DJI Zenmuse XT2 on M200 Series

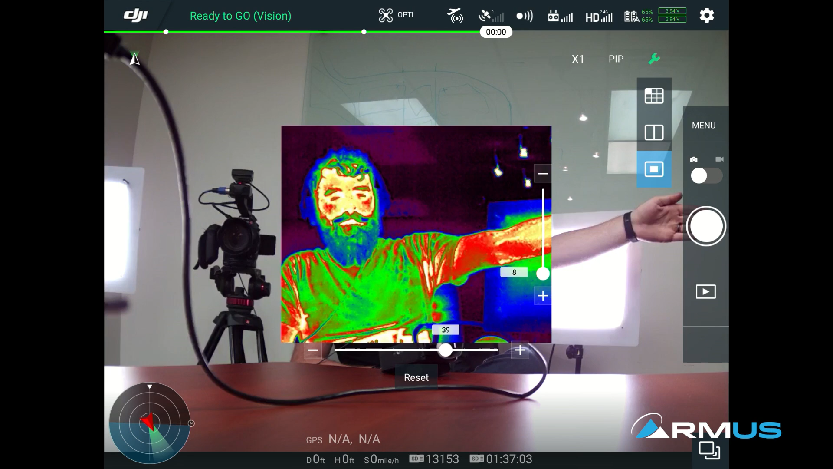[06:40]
but then we're also given a couple of alignment things here so go ahead and stick your arm out there Jace so if it isn't quite aligned up and down we can see that they're not quite aligned we can align it left and right we can actually get as close as we possibly can and again this is a feature that ash absolutely has to do with the distance away from your subject on getting this
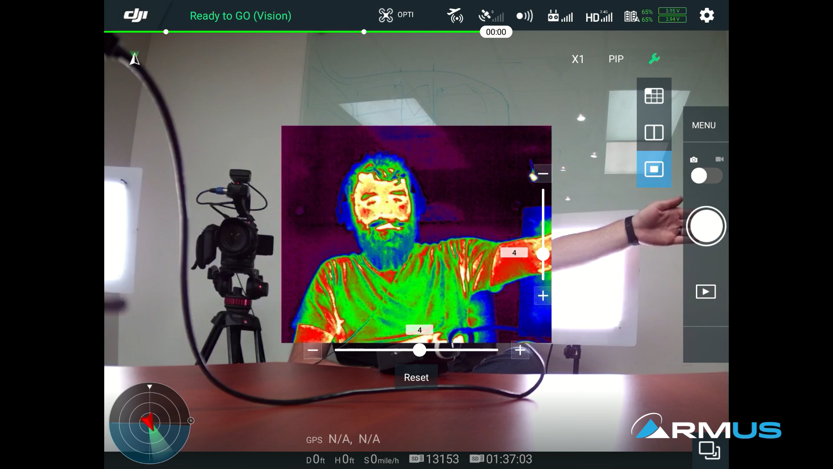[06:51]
alignment correct but if that is what we want to do we can go ahead and put the picture-in-picture right there in the middle and if we pull our hand back in there Jace we can see we have thermal
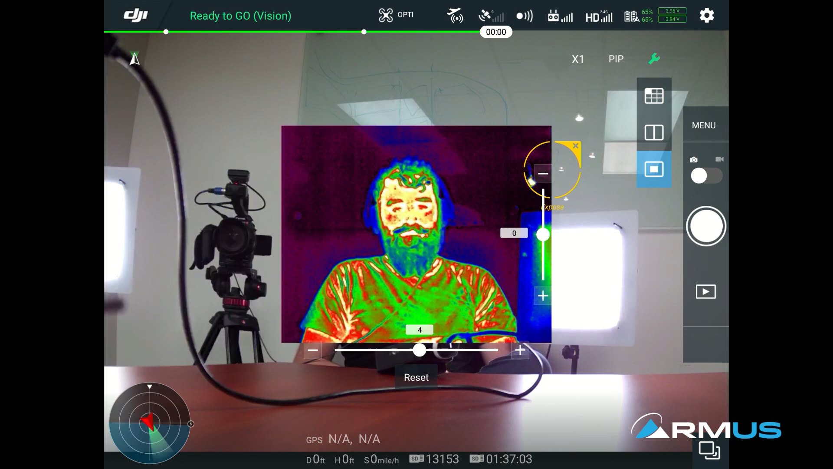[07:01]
and we can align that the best we can depending on the distance away on the where the picture-in-picture is left right center or not we can choose where
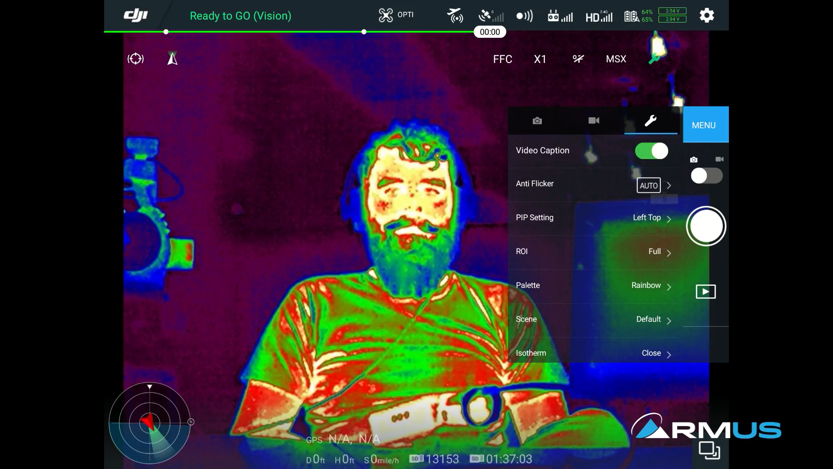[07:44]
camera itself and look at some of the settings real quickly which are very familiar to what the the actual settings are on a radiometric XT we
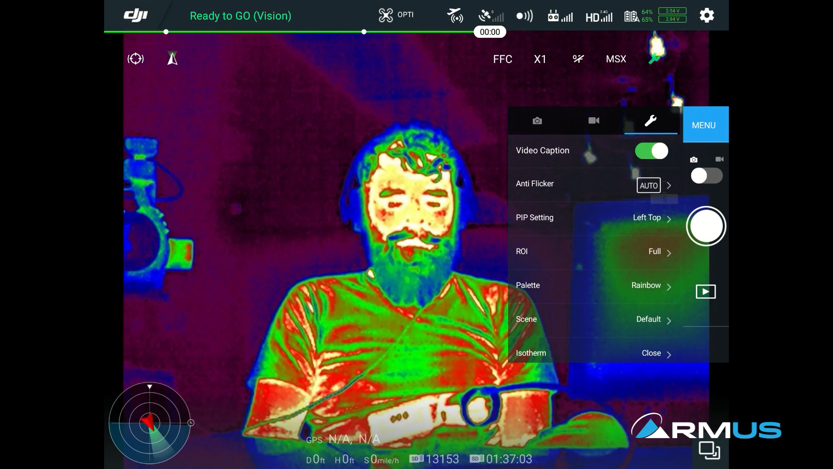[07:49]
have the video caption that's actually a pretty new file type that we can create a SLQ file for reference later that's what that is for is turning on the SLQ file we have the anti-flicker if we want that on or off in the RGB settings picture-in-picture we just talked about that ROI is your range of interest so we can choose how the camera
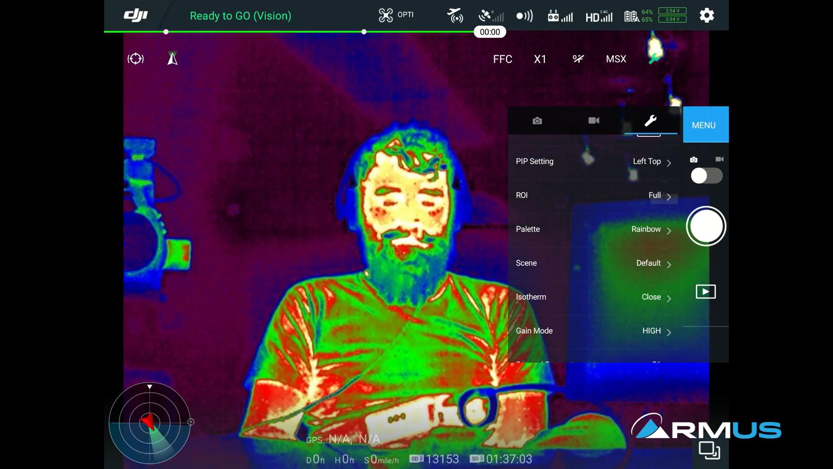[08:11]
acts depending on whether we have sky or not the sky in the scene the color palette still need to be chosen from the app actually here so you can see the different color palettes we can choose I put that back on a fusion since everybody kind of likes that one come
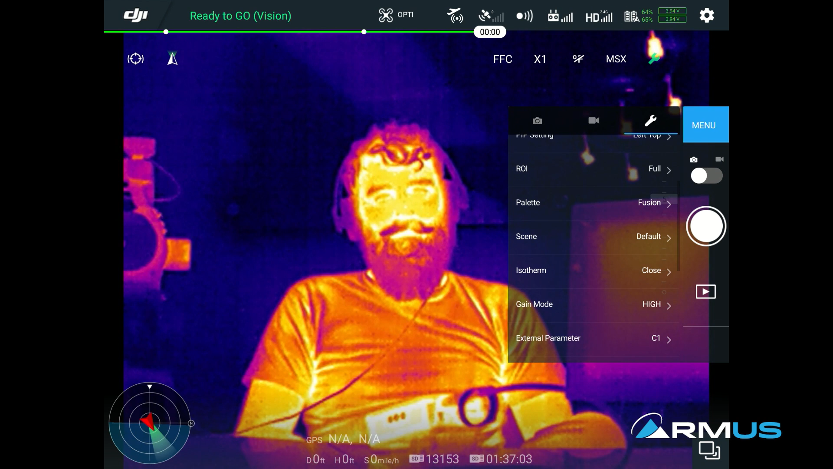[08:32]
back out of that we have the scene so the scene just is a preset setting for different whether we're outside and outdoor indoor whatnot and then we can define a couple of user settings depending on how we want to have the the radiometric be represented on the actual screen the other one is the gain mode so gain mode is pretty important when we're talking about taking the camera out into very high temperature sensed areas or very
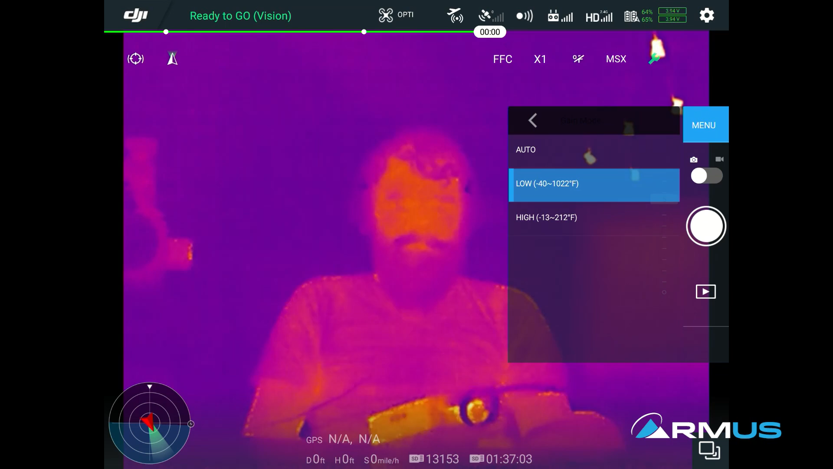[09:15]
low temperature sensed areas we have a low temperature sensor we want as much resolution of that as possible so if we watch what happens here we'll turn it on to low and we'll see that Jace almost disappears in color because there's a certain amount of range that the camera wants
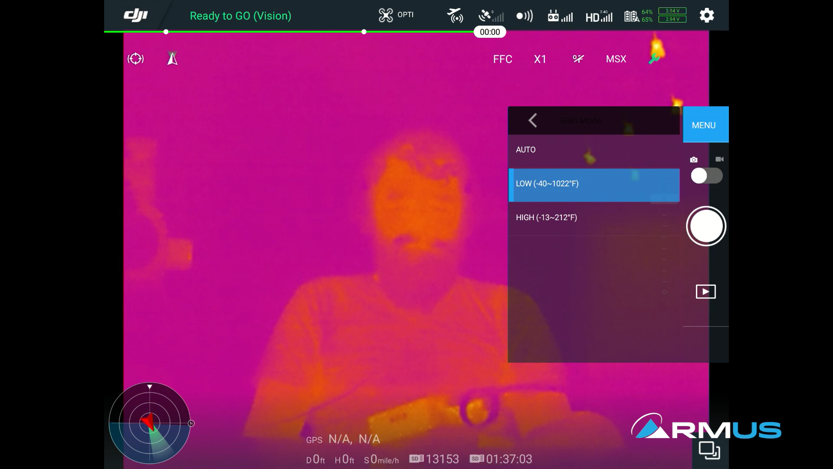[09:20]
to be able to see and represent up to a thousand twenty two degrees Fahrenheit typically I just leave this setting on auto and we get a little bit better thermal resolution as we
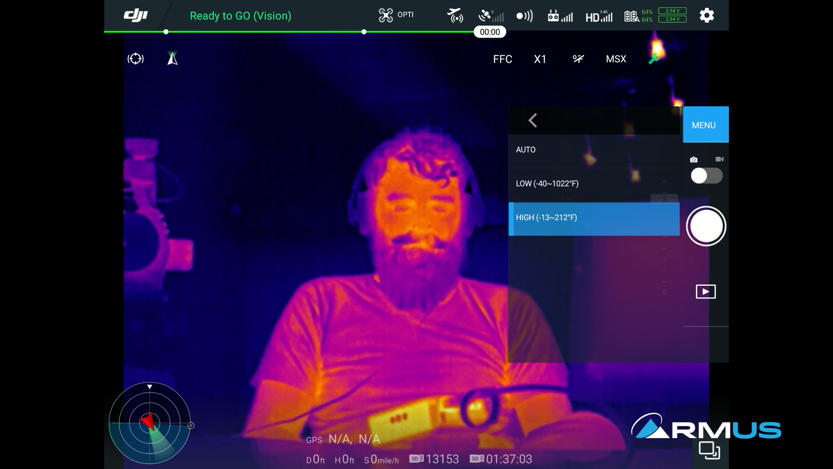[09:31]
can see that the temp alert if we want to turn that on or off the external parameters that's the other one that we have so we can set our emissivity values atmospheric temperature there's all of these things that are relative to actually getting absolute temperature and we can define three different types of settings there depending on c1 being I'm looking at a roof that's rubber c2 I'm looking at a roof that's made out of metal c3 I'm looking at a roof that's made out of tar and
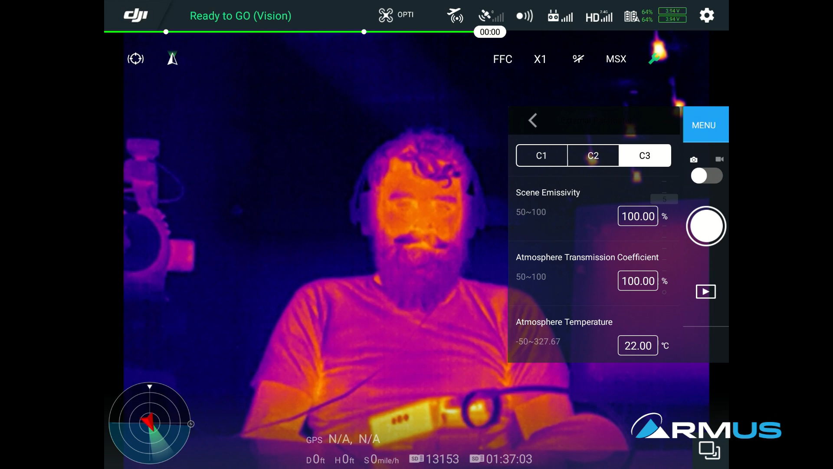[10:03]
gravel these are difference emissivity emissivity settings but this allows you to do that the temp alert that again we can set a temperature alert if we need to and that will then show a little red icon on the bottom so I'm telling you that you've hit the top temperature and the FCC setting whether I want it to do it auto triggering by itself or if I turn it off completely and I manually do it and that is the flat field correction we have formatting the SD card
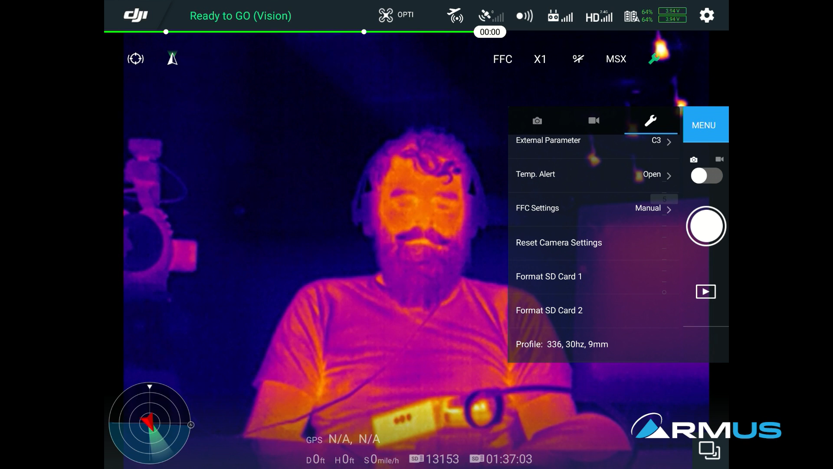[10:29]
one or two formatting SD card number one that's where all of your RGB and single images and movie files are saved but we haven't talked about this yet and we'll do this next is the type of video files that you can choose that the thermal camera does which are MPVOR, MOV and TIFF sequential files these are basically raw data files and will be saved on the second our SD card if you need to and or is where they are saved and the TIFF sequential is basically a raw data
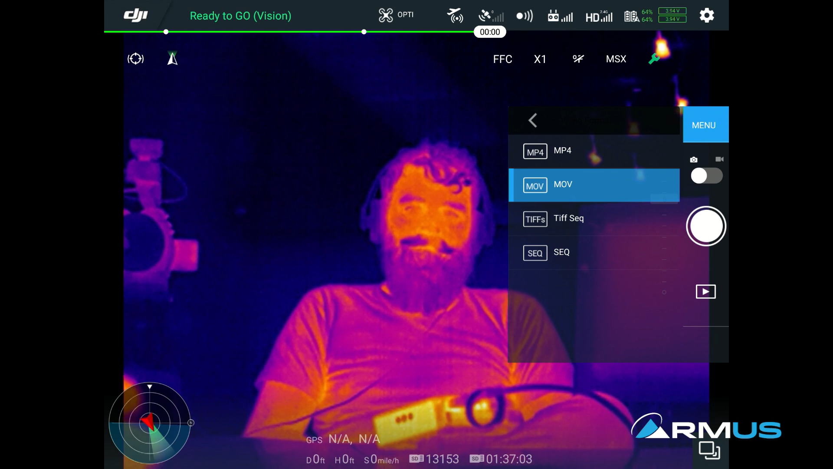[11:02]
file that splits up by Hertz rate individual images that you can analyze later if you know how to read a sequential file so the video format here we can choose what the video format would be on the visible camera and then the different video formats on the thermal camera and then we have a couple of choices between RGB changing the taking pictures if we're doing JPEG TIFF radiometric JPEG or on the RGB what what is going to happen when we press the button so we have single shot burst shot
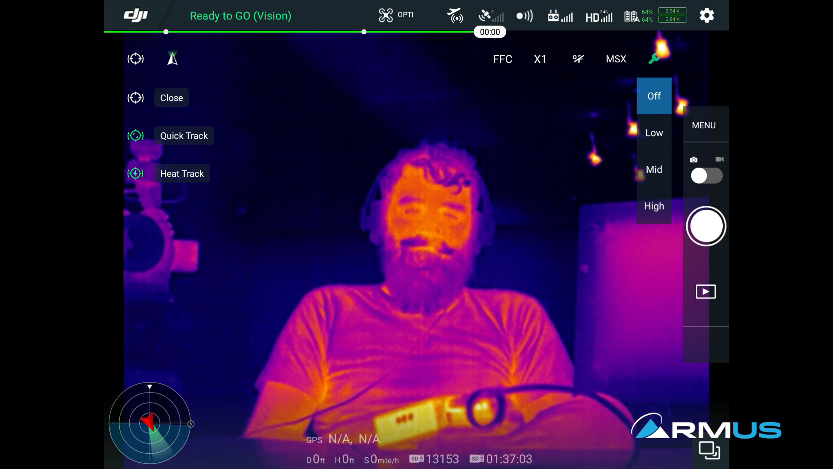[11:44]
interval so a couple of things about the again about the app up here on the top left some of the cool features is that we have the heat track and the quick track so quick track is just like very similar to the
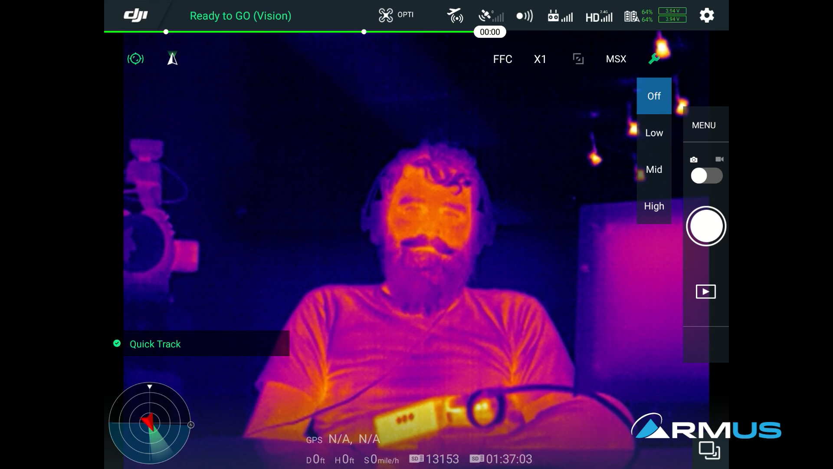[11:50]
spotlight feature go ahead and put your hand up Jace and put your right hand up actually
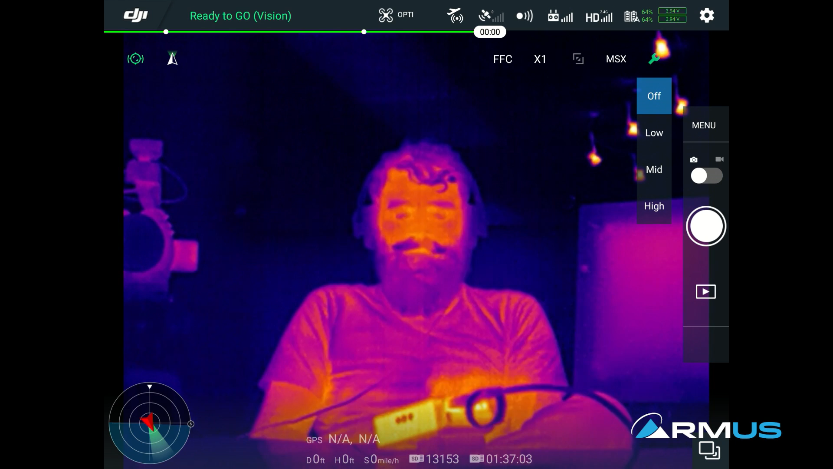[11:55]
be easier because it's got a cold field in the back so we're gonna highlight that about and
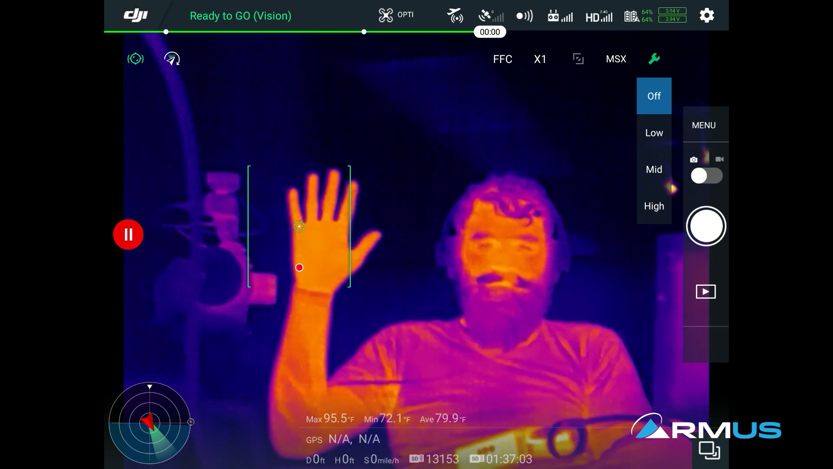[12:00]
On screen: max 95.5°F, min 72.1°F
now the camera is gonna heat track that and it's very much like the Mavic does
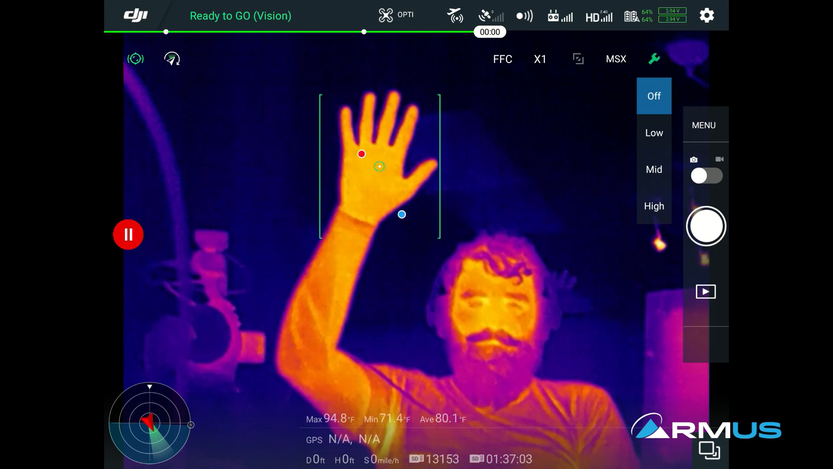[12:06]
On screen: max 94.8°F, min 71.4°F
or the Phantom does with spotlighting except it's using the heat high-low in order
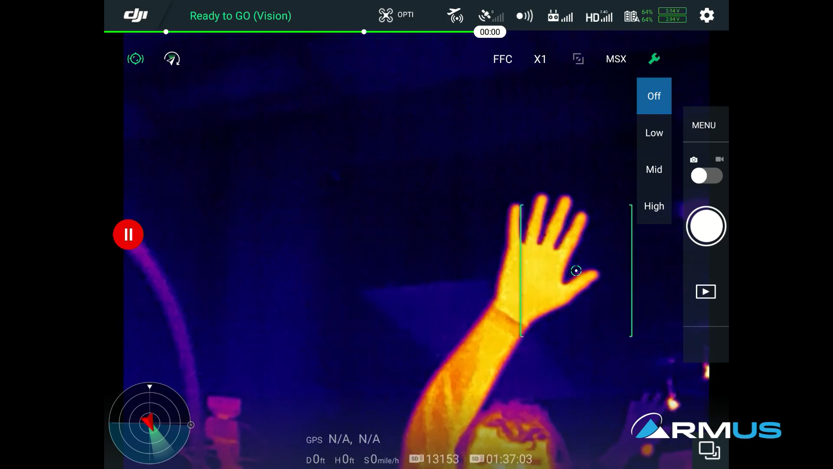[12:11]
to do the tracking we see the camera up here moving around and actually making the movements I'm not doing that so
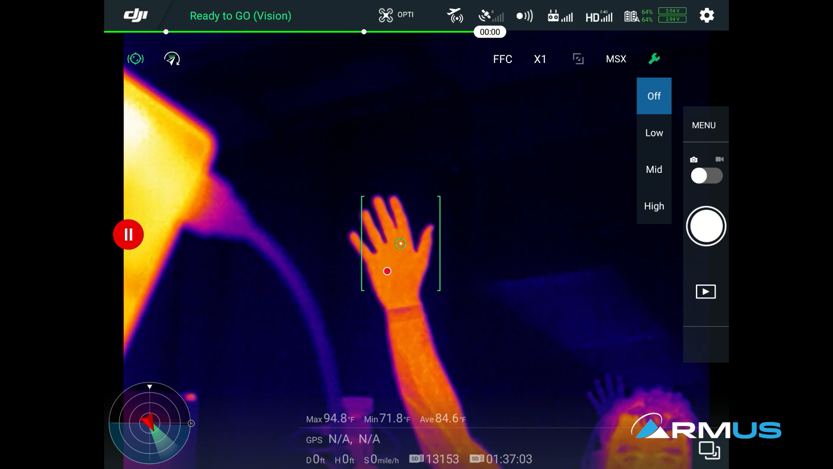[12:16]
On screen: max 94.8°F, min 71.8°F
it's tracking you we're gonna pause it or turn it off and the other
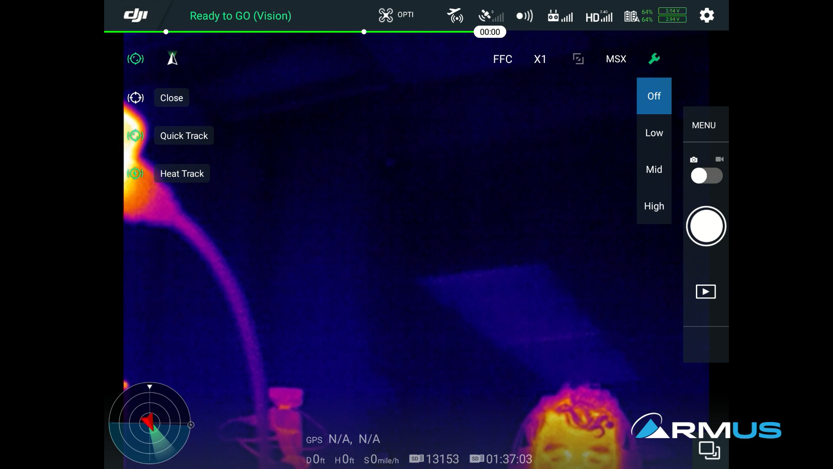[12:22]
one is the actual heat track so heat track itself is not highlighting a certain point but it's actually just what is the hottest thing in the scene and we're gonna track it that's